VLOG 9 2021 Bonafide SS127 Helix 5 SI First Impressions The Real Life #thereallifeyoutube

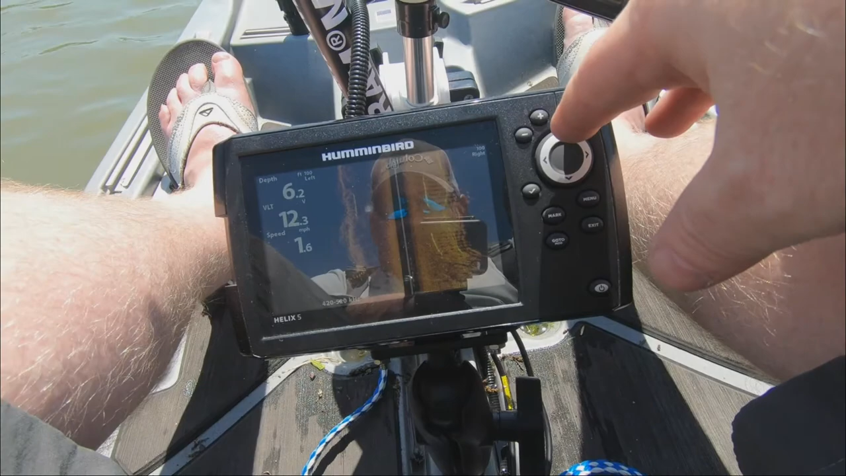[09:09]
Dial it in, get closer. This is showing 100 feet out each side, including depth, but I need to zoom in a little closer.